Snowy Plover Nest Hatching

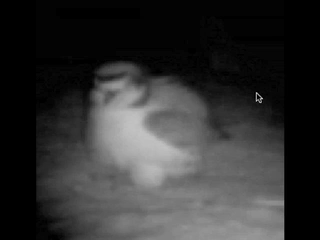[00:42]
At night, the male is at risk to great horned owls. Finally, the first chick hatches. It pokes its head out and the male keeps it warm. The next morning, the pair takes turns as the other chicks hatch.